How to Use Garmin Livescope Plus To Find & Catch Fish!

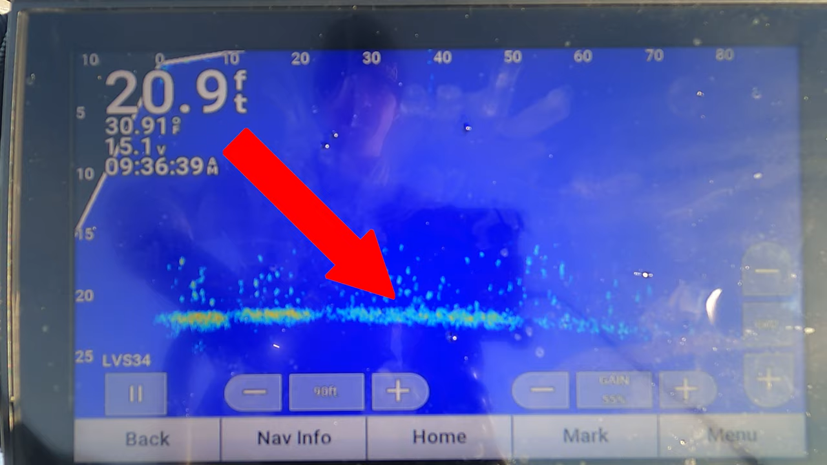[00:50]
On screen: depth 20.9 ft, water 30.91°F
You wanna see the bottom. So you wanna have it at a little bit of an angle. We're gonna drop down here. We're gonna see if we can quickly find any schools.
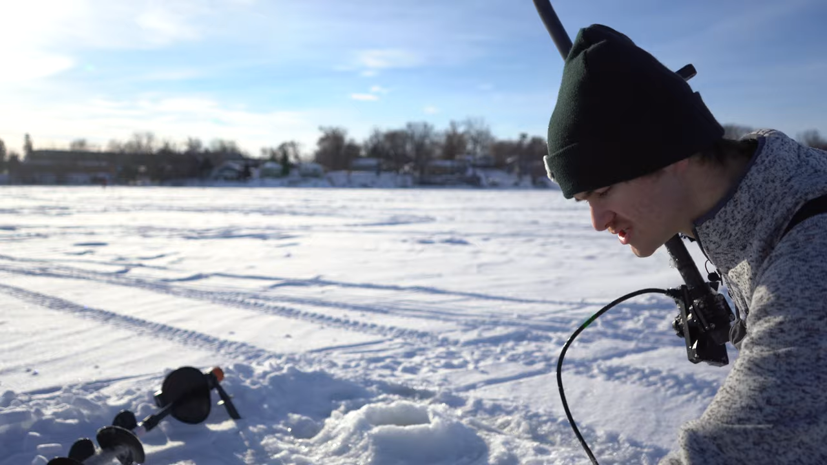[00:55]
Like I said, drilling a bunch of holes in the lake is gonna be a lot easier because you can work a lot more. With this one hole, we should be able to find a school real quick.
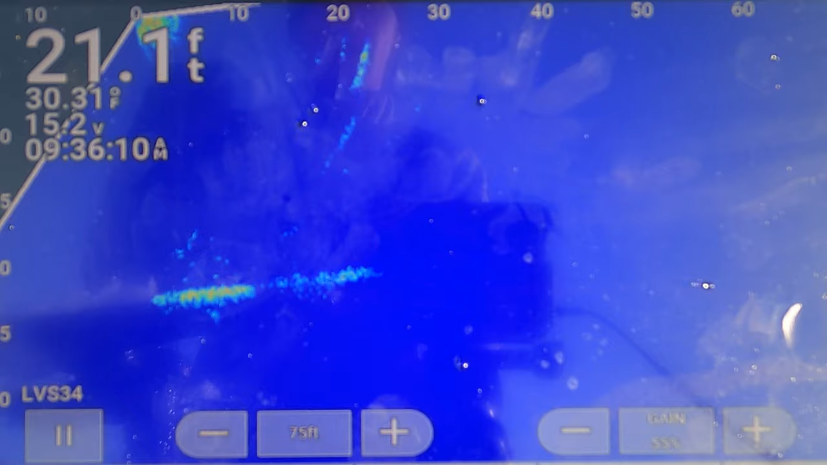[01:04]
On screen: depth 21.1 ft, water 30.31°F
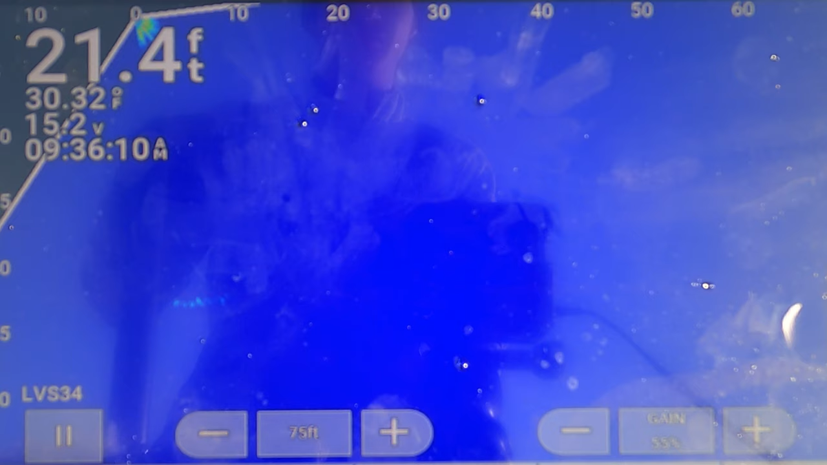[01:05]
On screen: depth 21.4 ft, water 30.32°F
All right, let's put it down in here. Yeah, we definitely got some fish there. We're sitting in 21 feet.
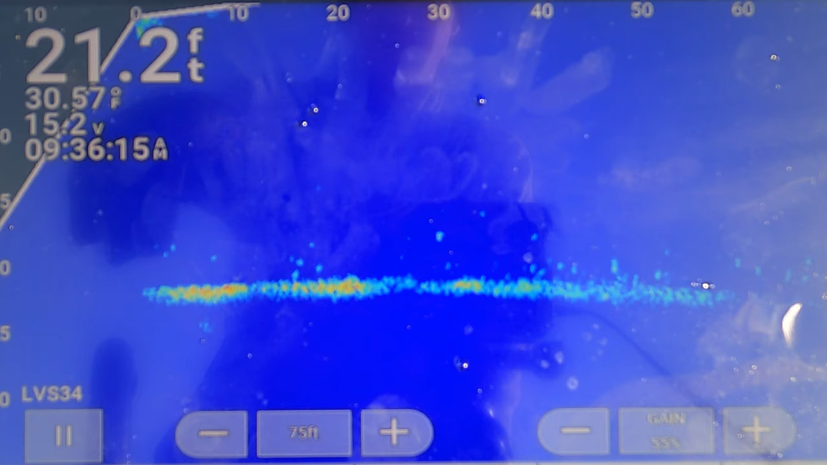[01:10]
On screen: depth 21.2 ft, water 30.57°F
Nothing right under us, maybe a few fish but I have it facing this direction so let's see here. Oh yeah, we actually have a lot of schools around us. This might actually just be one big school.
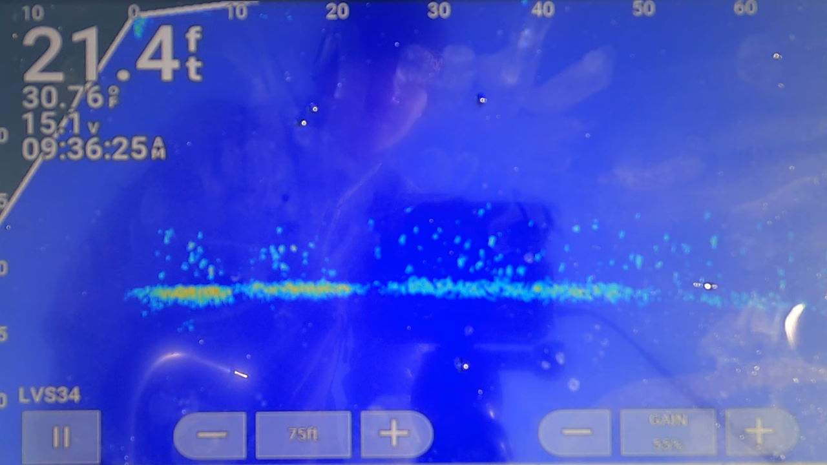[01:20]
On screen: depth 21.4 ft
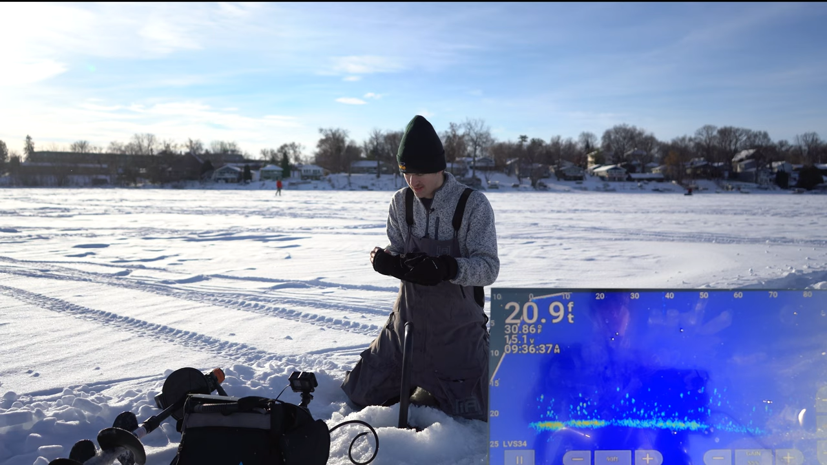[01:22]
On screen: depth 20.9 ft
If you guys can see all the lines on screen right now, there is a lot of schools right here. This might just be one big school. Let's see. Oh yeah. Oh my gosh, look at those fish right there. That is a huge, huge school of fish facing that direction. The top ones are how far they are away. The bottom ones are the depth.
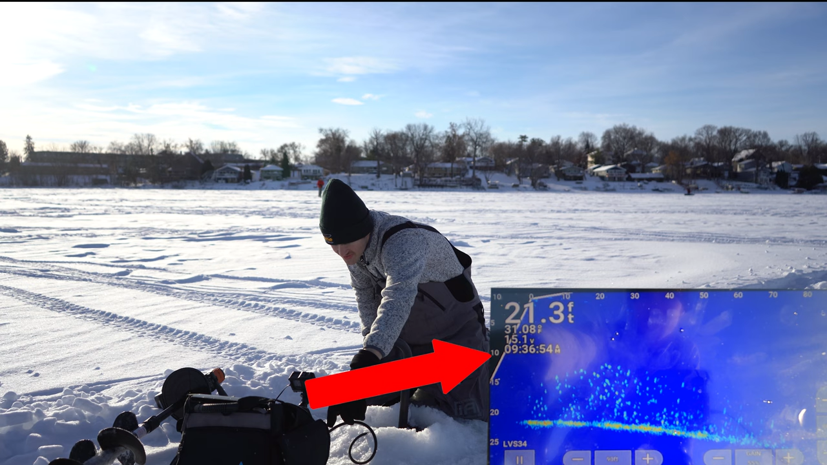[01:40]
On screen: depth 21.3 ft
Anywhere from a foot away from me all the way to about 45, 50 feet, that school ends. Huge school here. We're gonna go sit on them in a sec. Let's see. Okay, so that direction right there has pretty much nothing. So maybe a few fish. They are all that way. That whole area right in front of me is one big school of fish. This did not take long. I was expecting to drill a few holes before we found a school but nothing really too far that way.
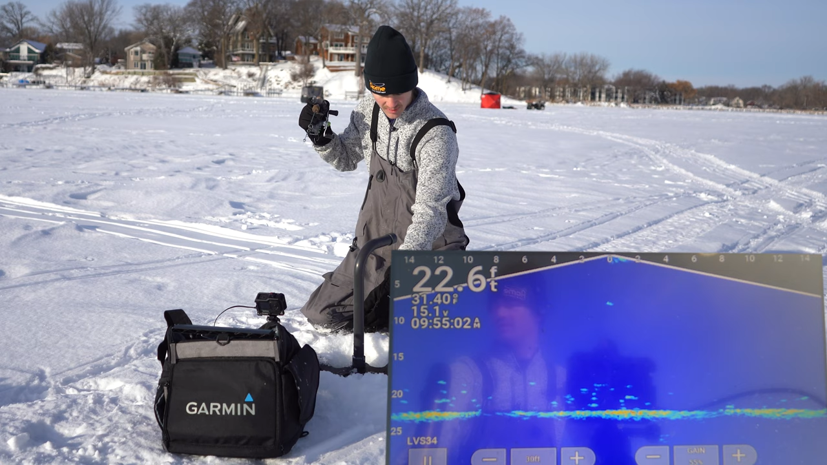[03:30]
On screen: depth 22.6 ft
Come on, smack it. Here he is, here he is. There's one on it. There's a fish right on it right now.
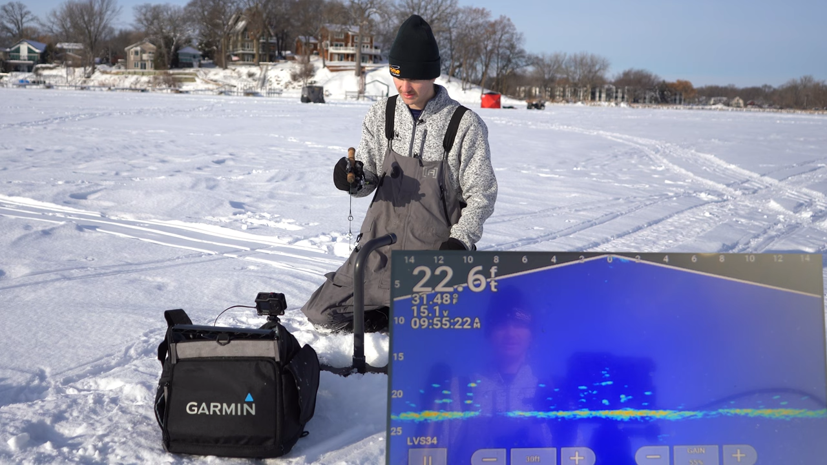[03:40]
There's no way none of these guys eat. Fish on. There we go. Take this out real quick. Put it like that and bring the fish right in. There we go.
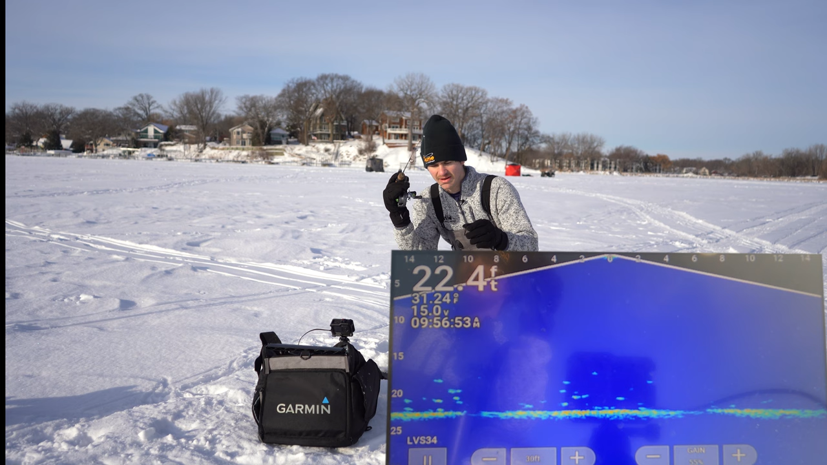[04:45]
On screen: depth 22.4 ft
But I am gonna move on to the next hole. I'm gonna drop it down to forward view, see if there's anything around here. And let's see what we got around us. It'll take a few seconds to switch here.
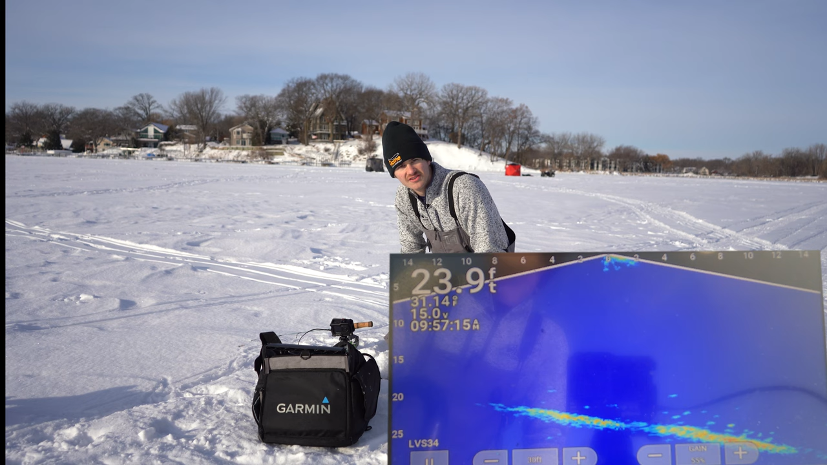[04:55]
On screen: depth 23.9 ft
Let's see if there's any more schools we can fish real quick. Otherwise, we can probably catch a few more out of this guy.
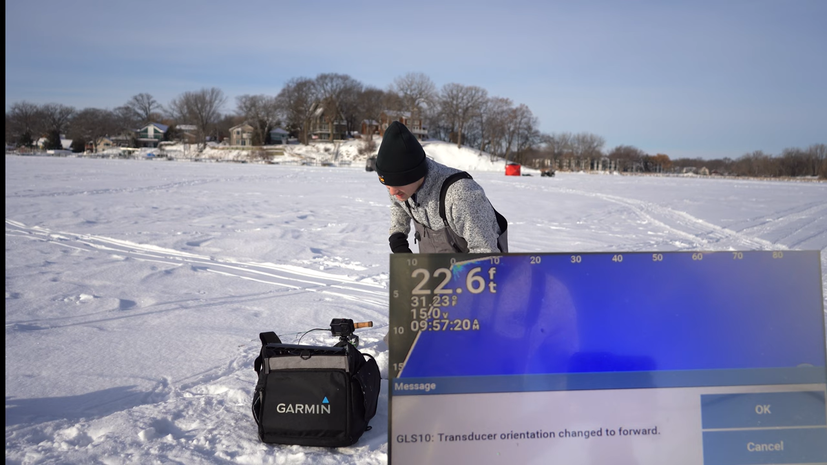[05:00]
On screen: depth 22.6 ft
But I'd like to fish a new school here. So yeah, we got this school. I mean, it's pretty big. There's definitely a lot of fish in it. Nothing that direction. I mean, there's this. Oh yeah. All right. So a few fish that way.
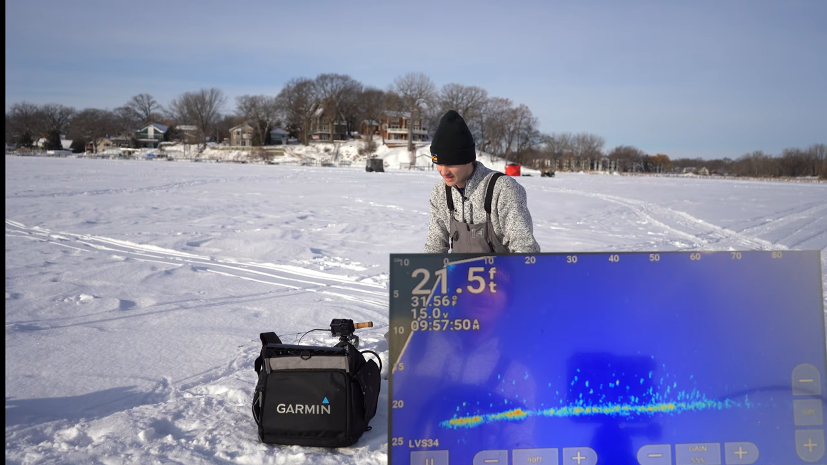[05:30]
On screen: depth 21.5 ft
That big school is right there. Yeah, that is a really big school. A few fish deeper. But I'm gonna go hit that school that way. Let's go catch some more.